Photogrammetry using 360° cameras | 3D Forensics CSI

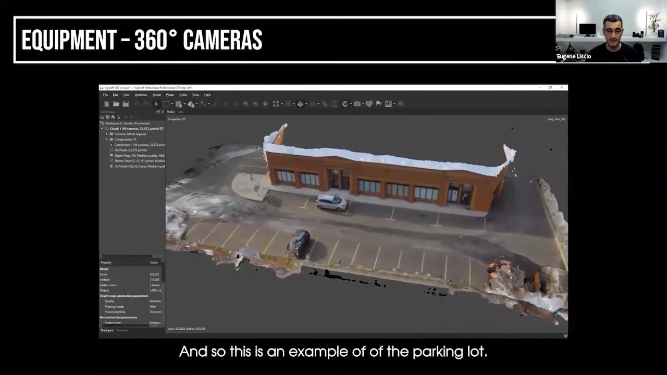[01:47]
And so this is an example of the parking lot just outside our office here.
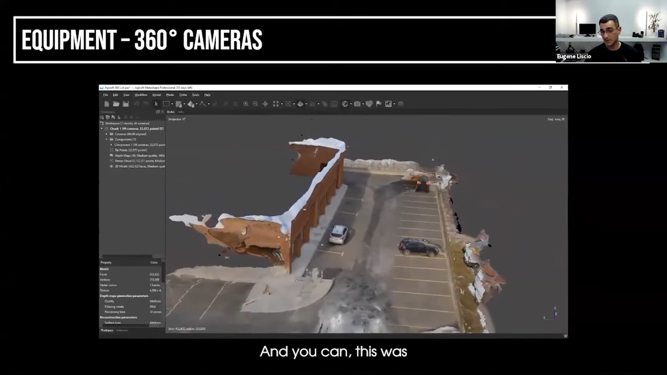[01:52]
And this was, oh, I probably did a few rows of capture.
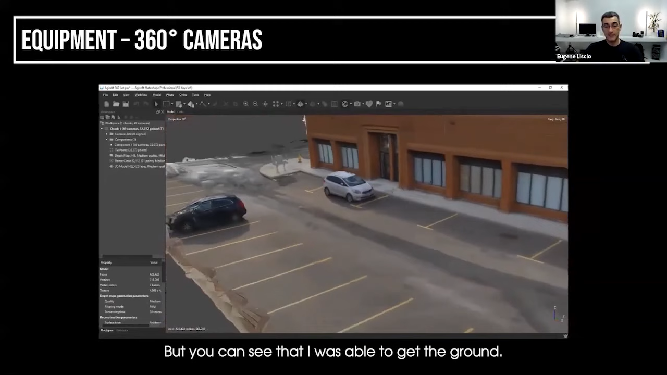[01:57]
But you can see that I was able to get the ground. I was able to get the building. And, you know, it's not going to win any awards.
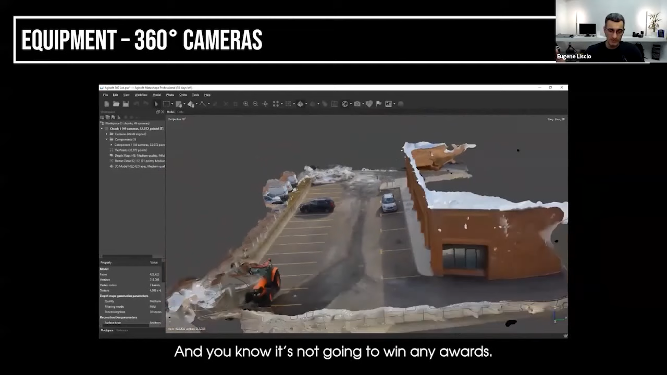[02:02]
But, you know, I was able to get something in a very, very limited space of time.
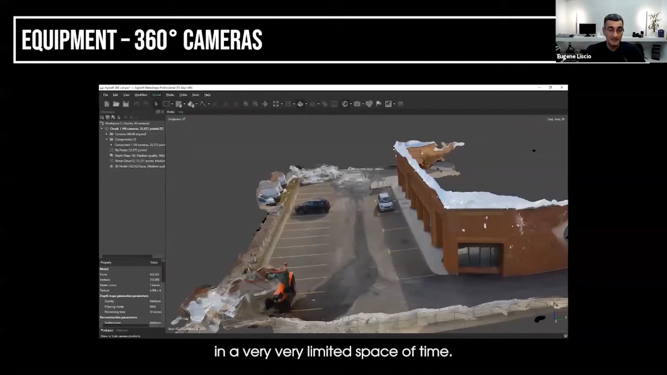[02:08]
So you can see I have sort of three rows where I've walked down here and I've been able to capture.
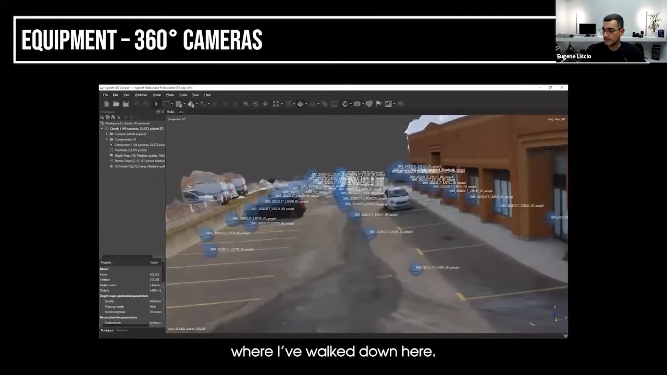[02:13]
Now, this is a low-cost camera.
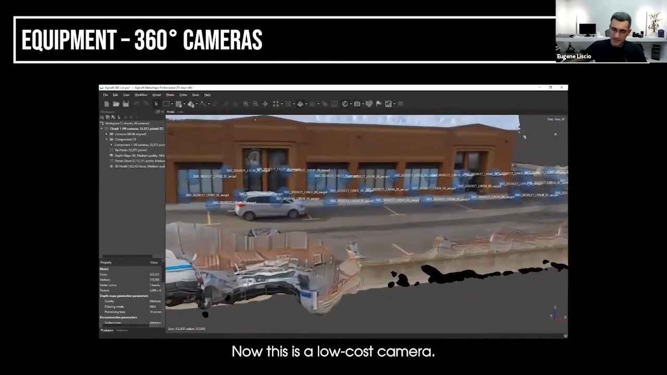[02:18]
But, you know, if you want high quality, sometimes you've got to go a little bit higher, okay, on the list here.
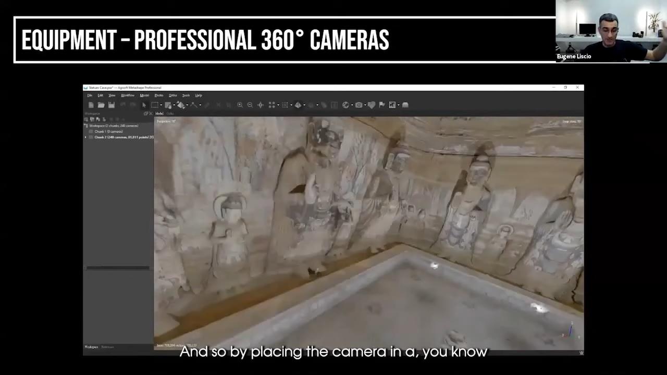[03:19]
And so by placing the camera in a, you know, in whatever, 16 or 20 places, you can get, right, a 3D model like this.
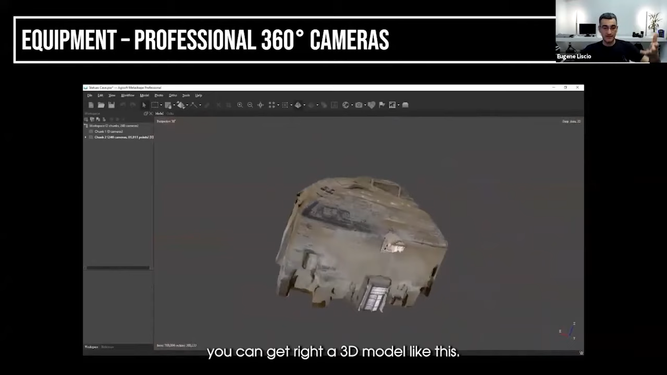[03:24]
And so, which is super useful.
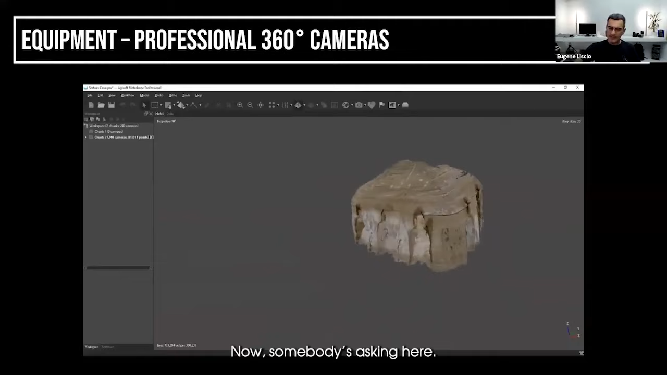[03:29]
Now, somebody's asking here, what about a camera with six lenses or what about the individual images?
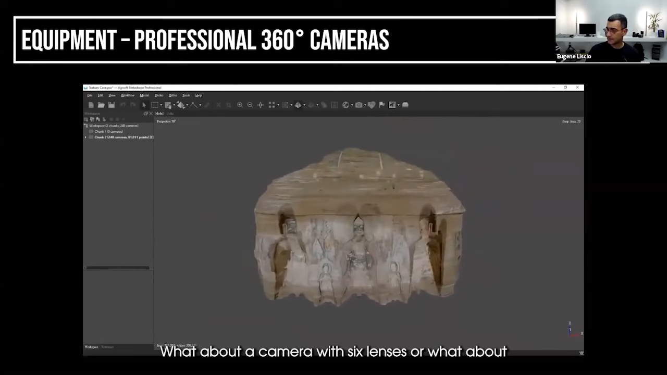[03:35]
So in that case where you have individual images,
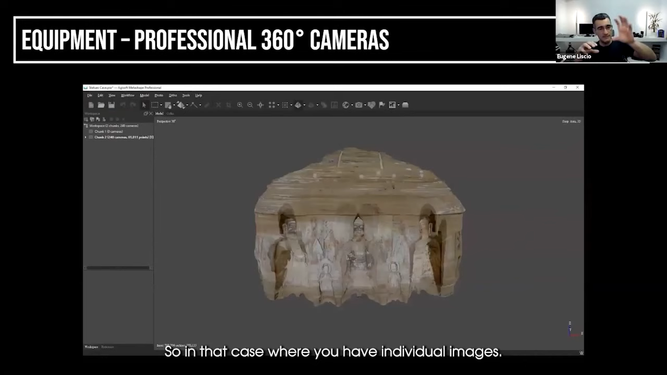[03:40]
so, for example, if you're using a camera like this on a Nodal Ninja, so they sell these little devices that kind of hold them and then you turn them, use the individual images, right?